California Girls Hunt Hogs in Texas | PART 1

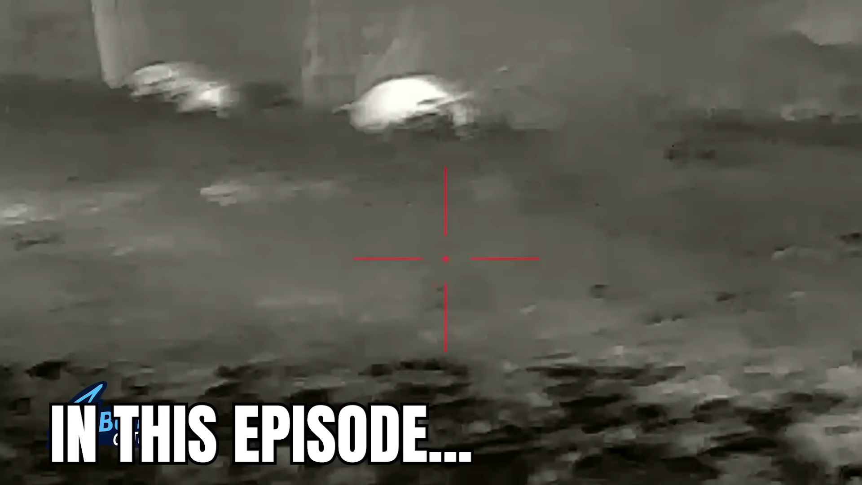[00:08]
What happened? He's looking right at you.
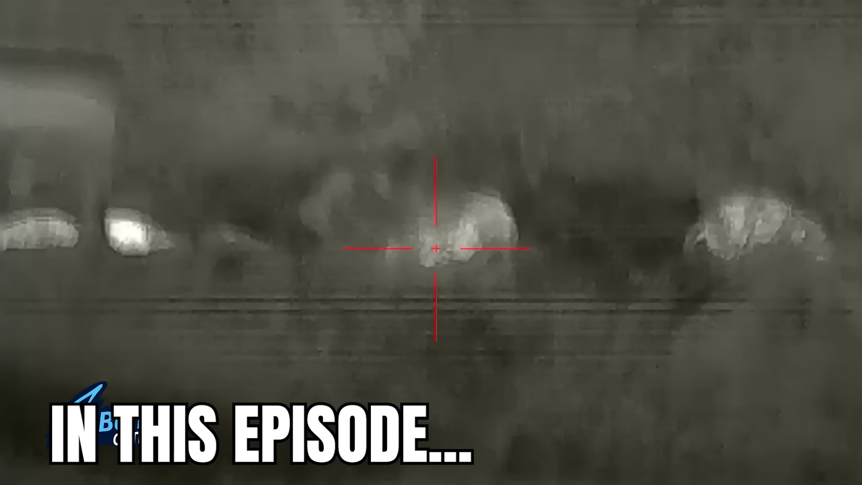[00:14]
We're not exactly sure what happened.
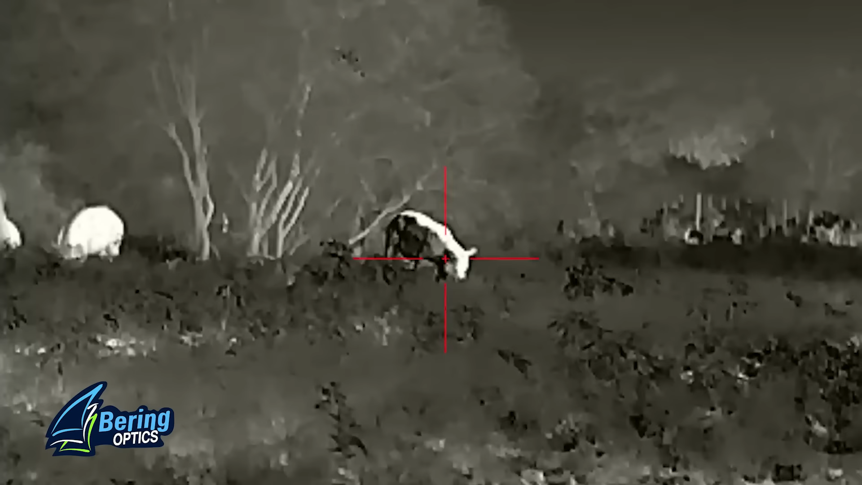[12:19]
Yeah, it's probably a better one. Okay. Okay. The one on the right.
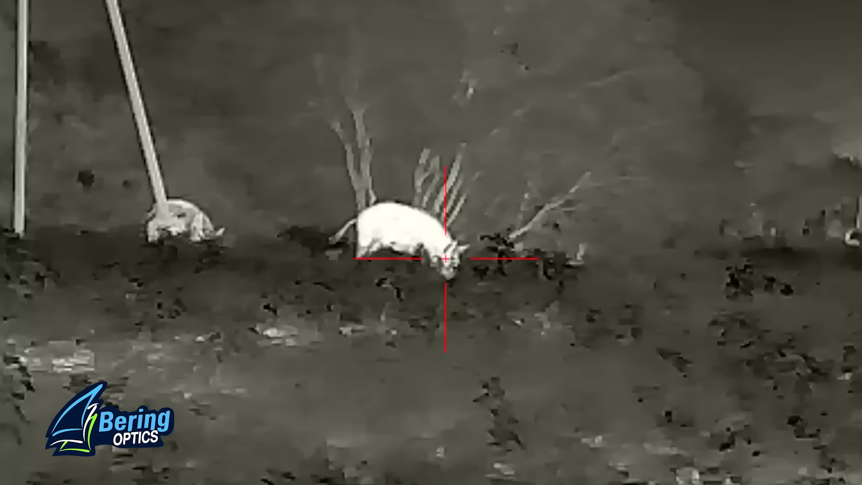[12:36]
Like right at the base of the ear.
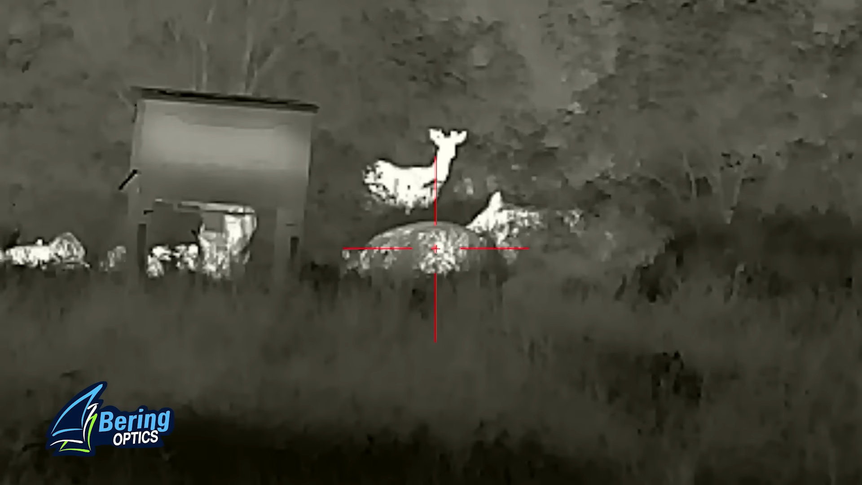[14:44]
Go to the left. There's a big spot.
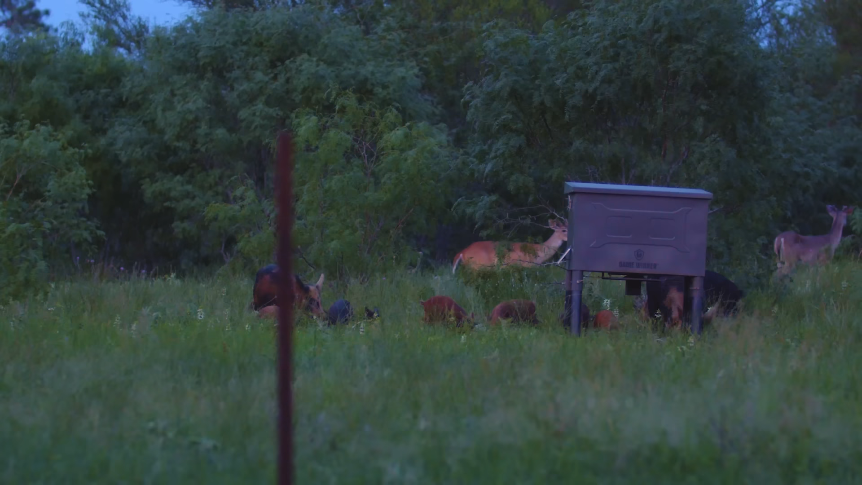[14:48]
Do you see that one? The one that's... There's two big ones. Yeah.
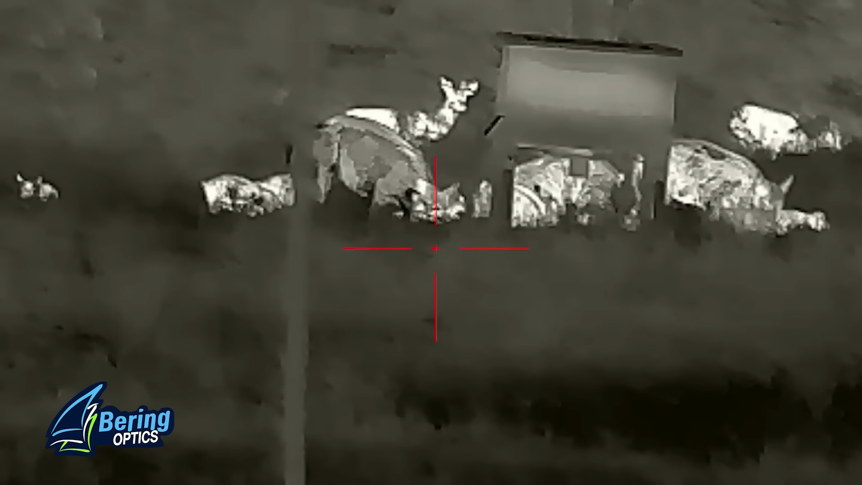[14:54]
The one that's right in front of the deer. Yeah. Yeah.
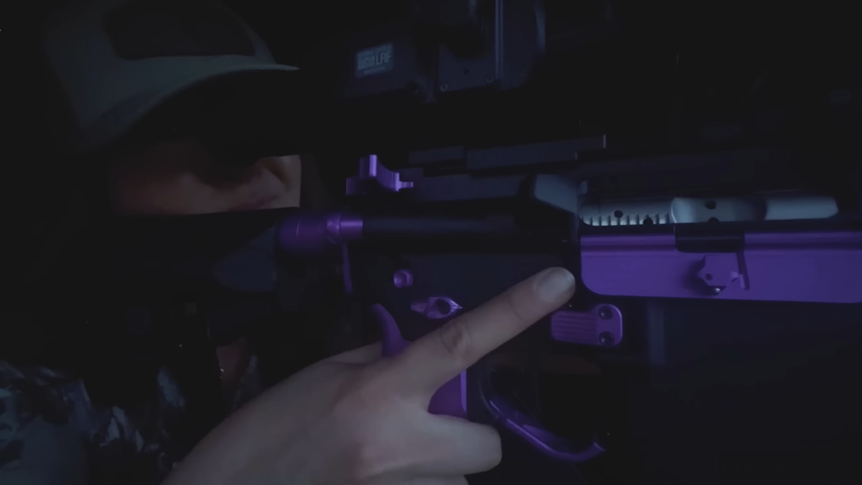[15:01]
Okay. There's the biggest one. Do you see it right under the feeder? Yes.
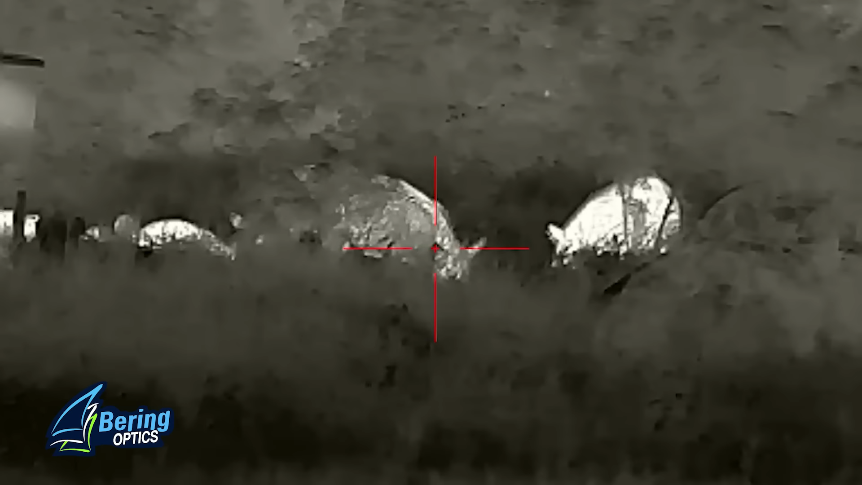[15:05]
Okay. The one that just bounced off to the left. There's no deer behind it, right? No.
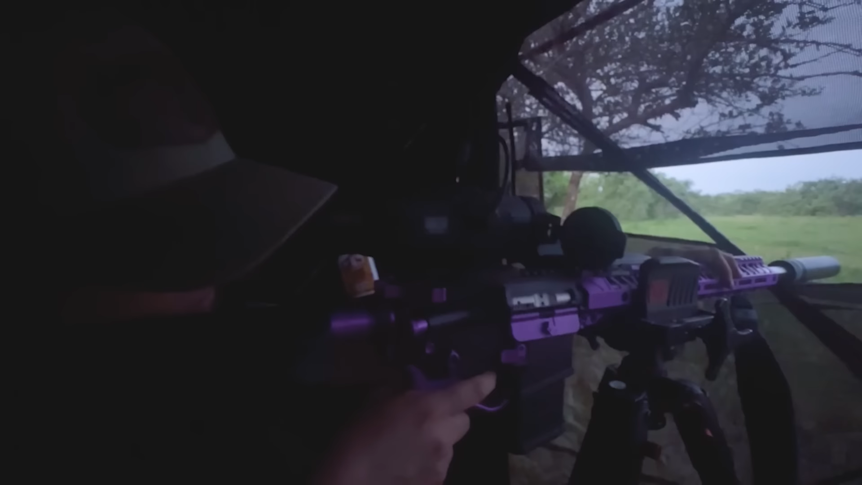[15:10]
Can I dig it? Can you see it good?
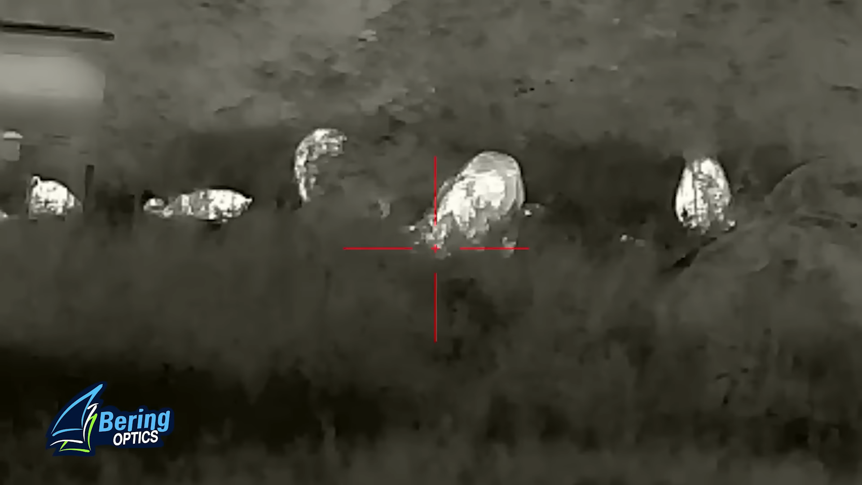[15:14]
Yeah. When you're ready. He's looking right at you. I know.